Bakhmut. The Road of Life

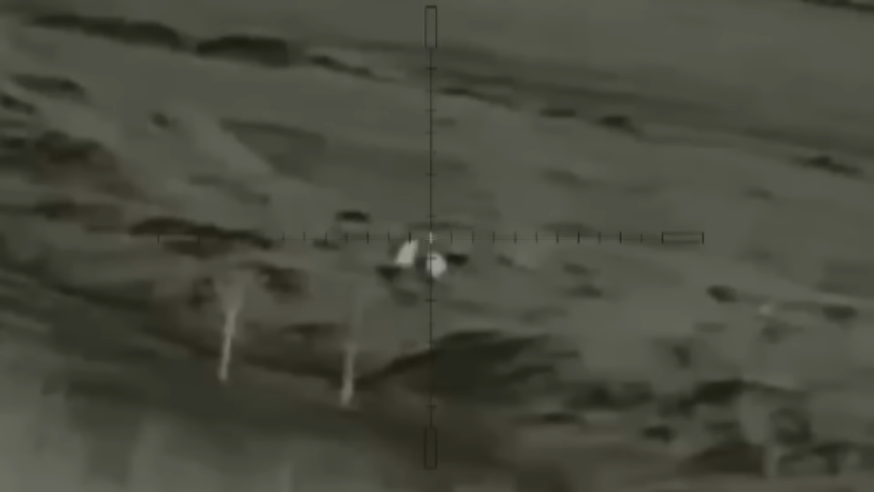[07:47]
At night we tried to eliminate the enemy in that area. It was right in front of the unit, their frontline positions. The distance between the positions was very small.
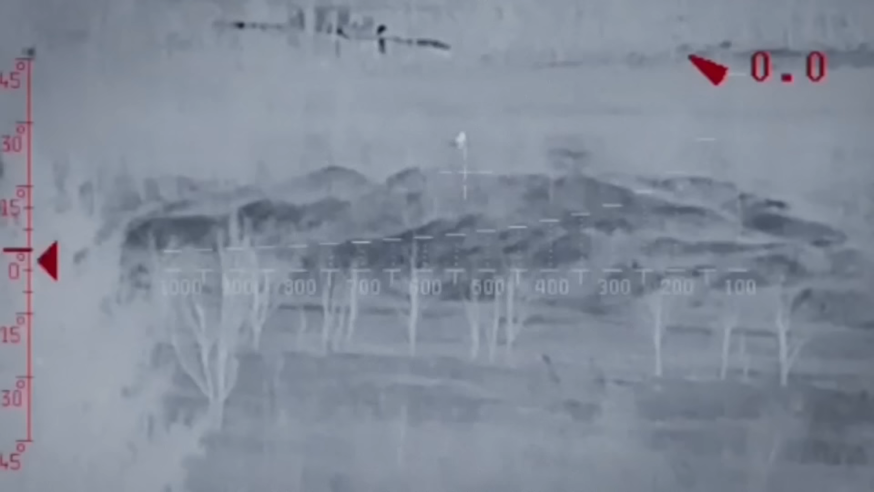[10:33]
We uncovered these spots and eliminated as many of them as we could while they were on the move.
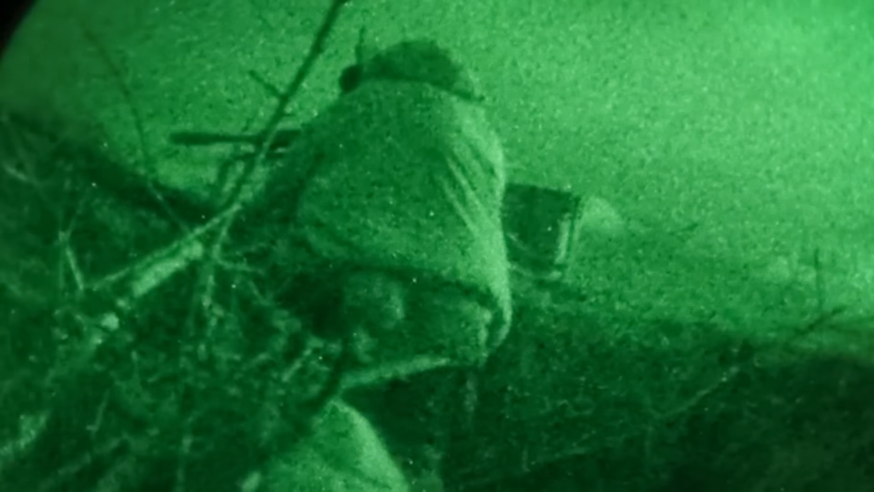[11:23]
One night I saw through my gun sight a head going up and down at the enemy position.
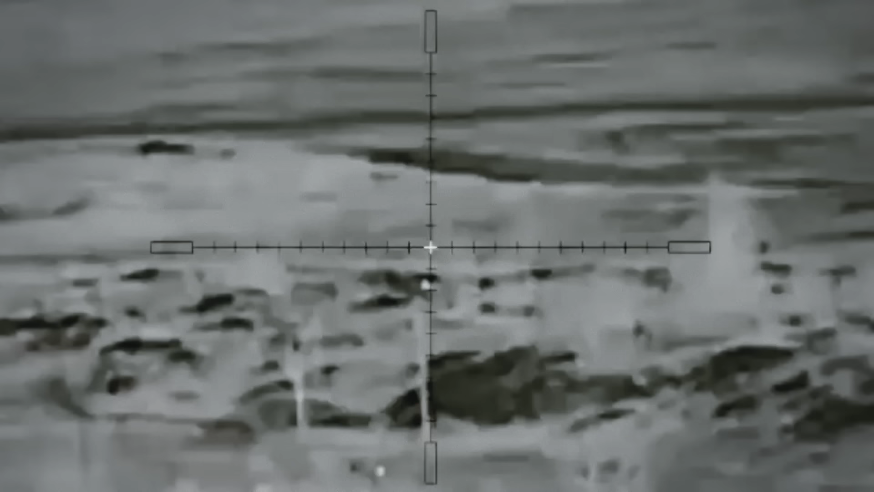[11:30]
We understood it was a Wagner soldier digging a trench. I decided to wait for him to stop to take a breath.
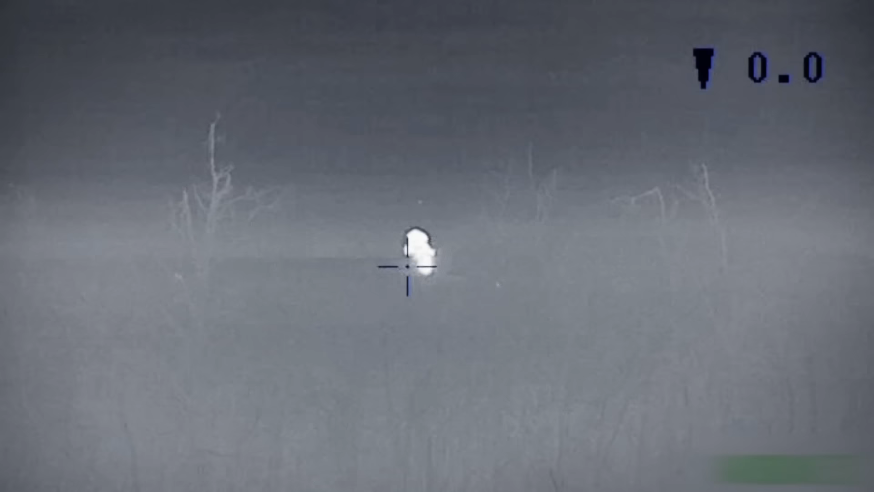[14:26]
After the hits on the IFV and the truck, the enemy didn't use any equipment to move on that road. They had to walk.
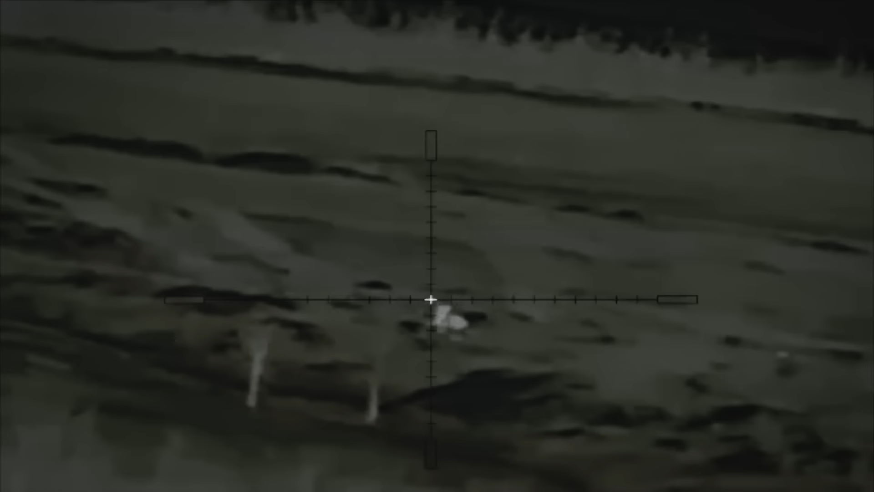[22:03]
After a few nights of work, the Honor Company took over the positions at which we had been shooting before.
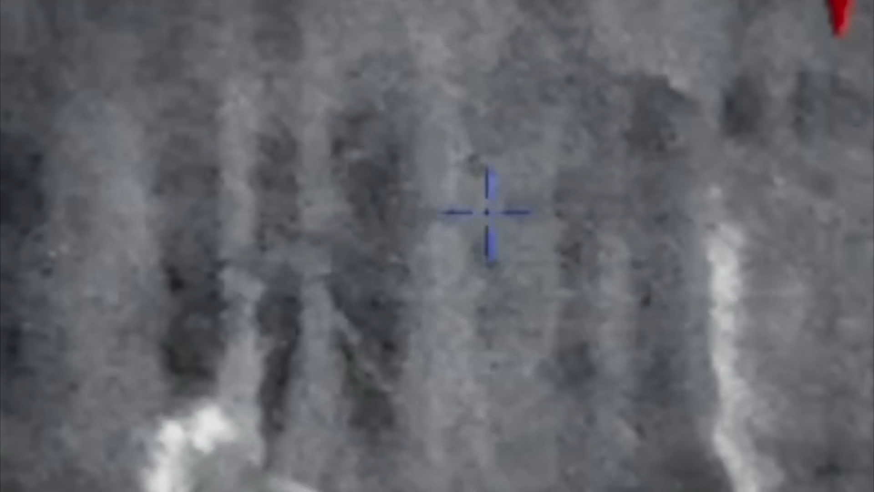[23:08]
They killed those who were on their way to the dugout or ventured out of it.
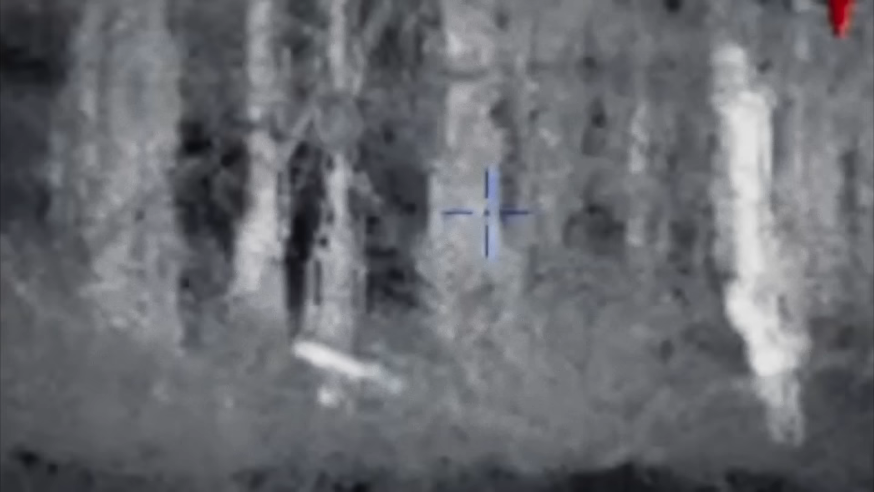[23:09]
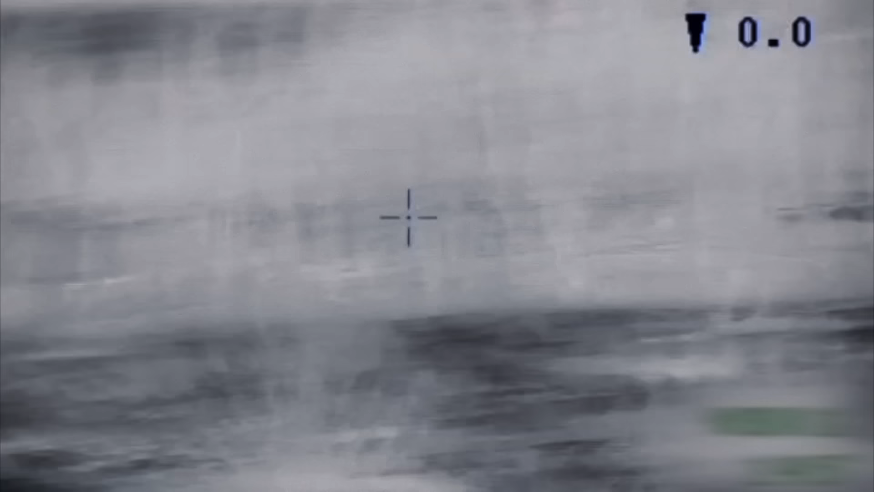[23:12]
After artillery preparation, the bodies mixed with the dirt.